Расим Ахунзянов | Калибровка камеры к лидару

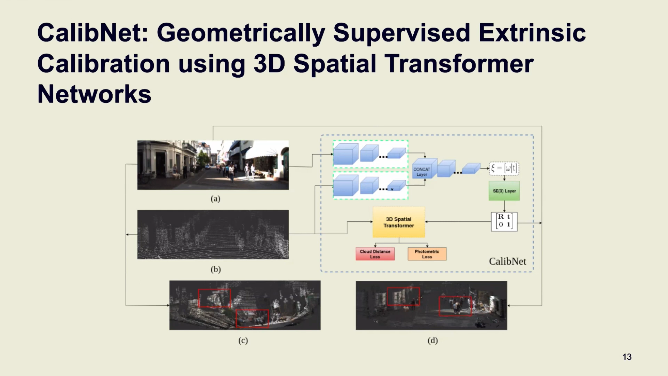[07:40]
Можно извлечь информацию о цвете из пикселей, в которой проецируется облако, и посчитать фотометрический лоз. А он показан на изображении оранжевого цвета. Эти модели обладают рядом преимуществ, но у них есть и недостатки.